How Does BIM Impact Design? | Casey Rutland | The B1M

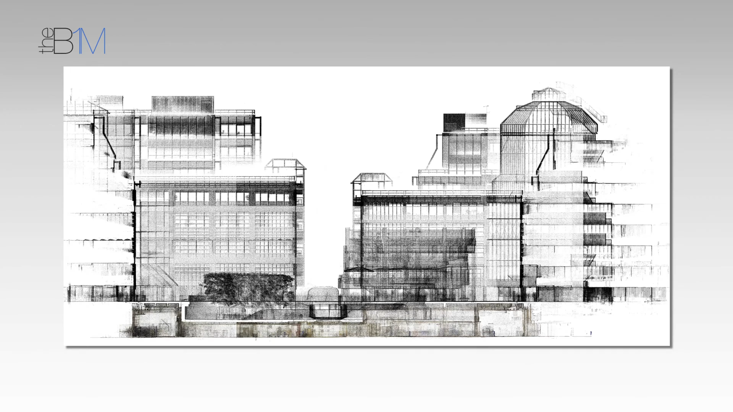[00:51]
that's a full section of scan data that we just did years ago, four or five years ago that we did this.